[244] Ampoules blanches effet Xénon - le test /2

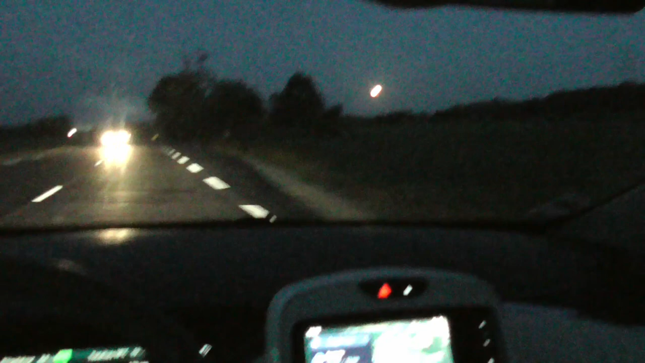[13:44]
Donc, la lune, elle éclaire aussi bien. Il fait nuit de plus en plus. Il ne fait pas nuit totalement. J'arrivais à barre sur eau, mais il va faire nuit, de toute façon. Un petit coup de longue portée. Ça rend rien. Oh, pardon. Ça, zut. Zut. Et zut. Ça rend rien parce que ce n'est pas assez sombre. Mais ça va aller faire. Les ampoules n'ont pas l'air méchante. parce que là, je me suis raté. J'ai mis un coup de longue portée.
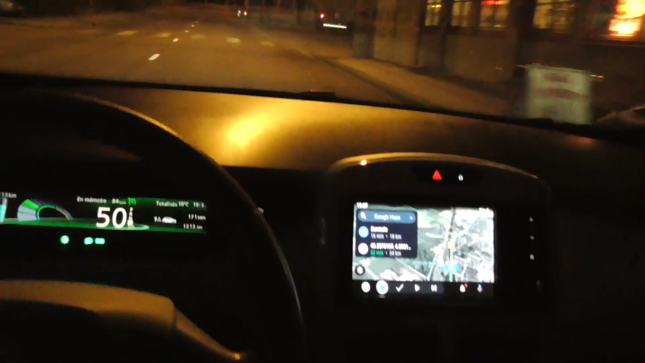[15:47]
Parce que comme c'est un éclairage qui est puissant, avec une lumière pure, chaque gouttelette d'eau
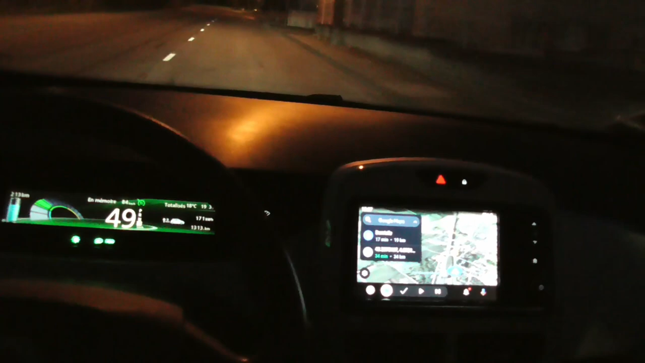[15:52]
microscopique du brouillard va refléter, en quelque sorte, refléter cette lumière.
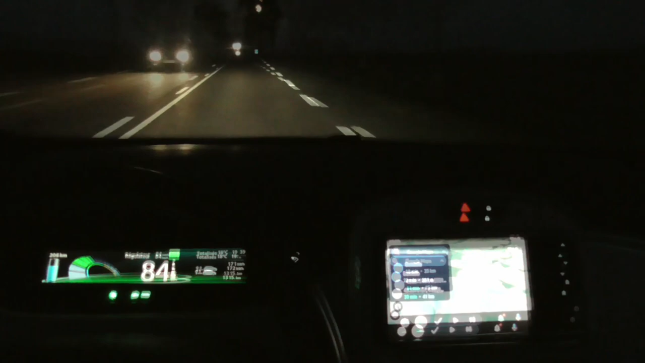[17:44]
Il y a un vent de Sud. Toujours le Sud. Sud qui se trouve. 3 carats. Ah, j'ai l'impression que je suis un peu violent sur la manette pour remettre code phare. Il faut que je y aille plus doucement. Voilà, en douceur. Toc. C'est une Zoé, ce n'est pas un camion. Voilà.
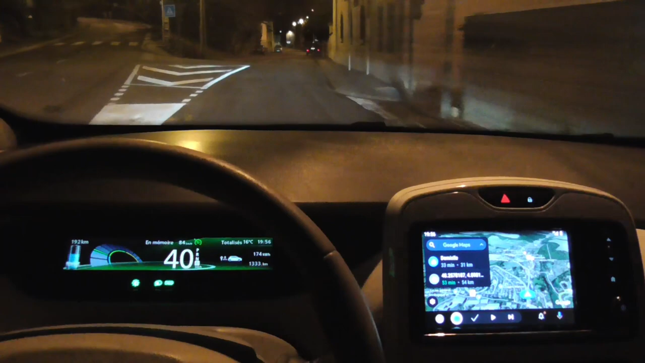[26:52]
Alors là, ce sont les routes et les ralentisseurs ici. Oh, il y aille, il y aille.
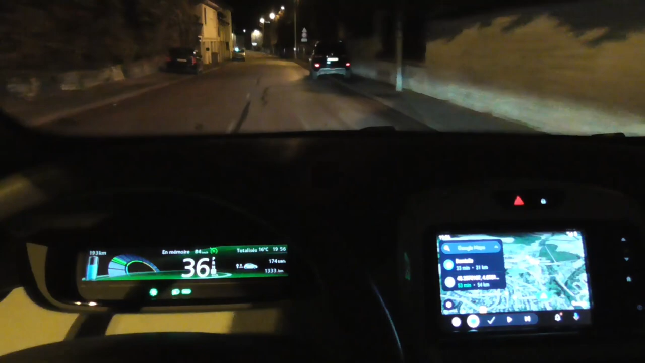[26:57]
Mais passe par en dessous si tu ne peux pas passer par en dessous. il y aille, il y a tout compris.
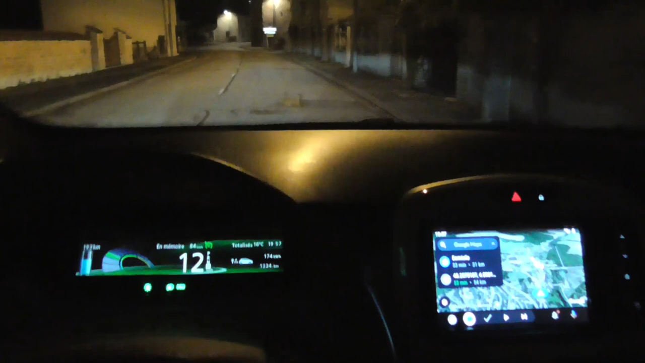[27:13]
Voilà, donc on devine les... C'est des collines assez hautes quand même. Là, c'est raide.
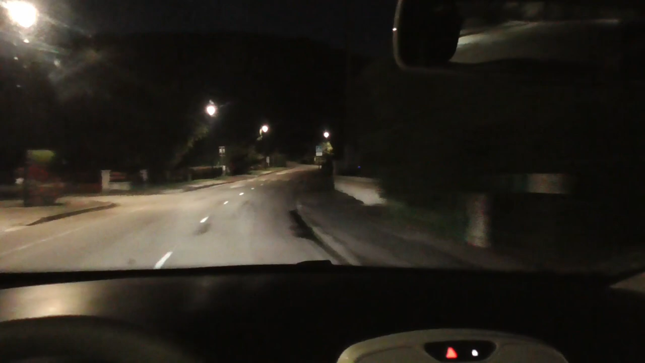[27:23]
C'est beau comme tout. Pour l'instant, c'est... Oula, oula, oula, oula, oula, c'est... Bon, j'allis, on... l'embâcherie, là. On ne va pas rouler à 100 km heure, ici. Il n'y a pas de danger, évidemment, les temps écalés sont les rues, les rues en plus.
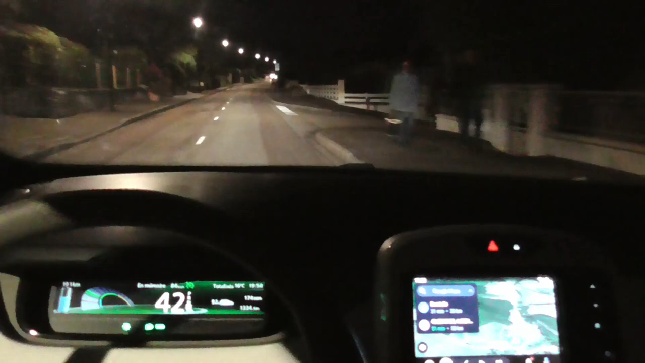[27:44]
Il y a encore un pour la route. Alors la borne qui se trouve à Chaours que j'ai filmé et vous vous rappelez dans une de mes vidéos avec les impôts qui se trouvent juste à côté, la trésorerie. A été remise en état.